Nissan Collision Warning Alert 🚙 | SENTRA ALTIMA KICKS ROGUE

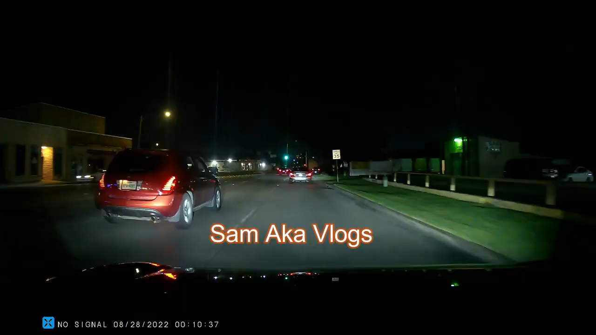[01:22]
now it's very hard to make the car automatically brake on purpose it takes an extreme case scenario to see it in action so I tested the car in different scenarios on different days day and night so let's see how it went
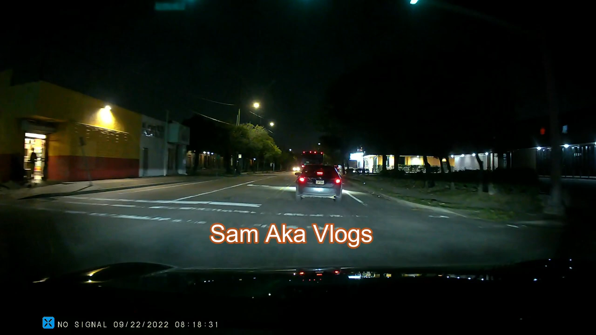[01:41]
As you can hear the car sends an audible and visual
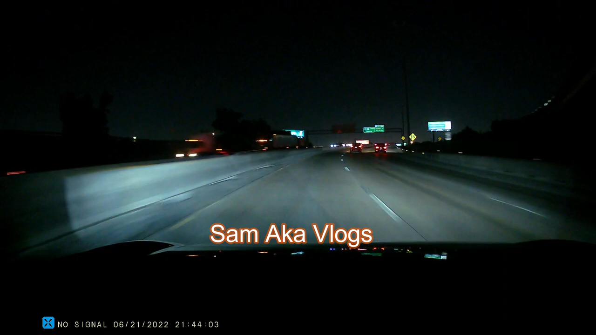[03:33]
now let's see how it performs on the highway at high speeds during this clip I'm sure the automatic brake was activated during this clip I'm sure the automatic brake was activated
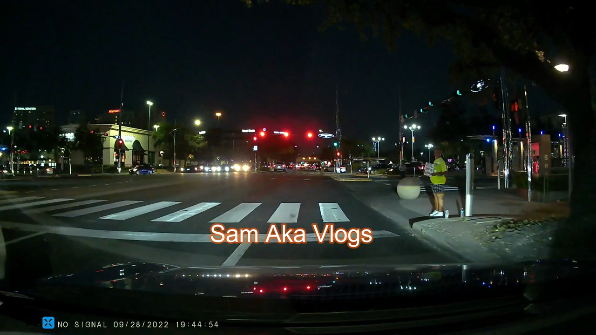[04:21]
in addition there are various ranges the first is what I call close range then mid range and long range
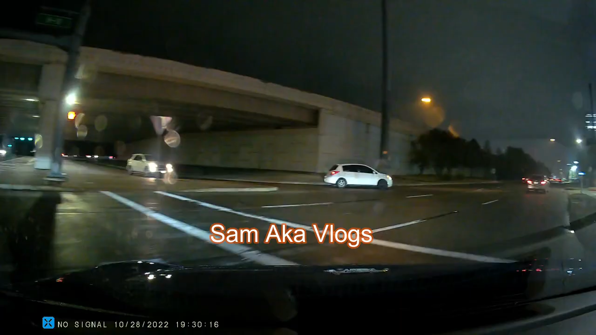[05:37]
the only flaw I noticed is that the car is unable to detect an alert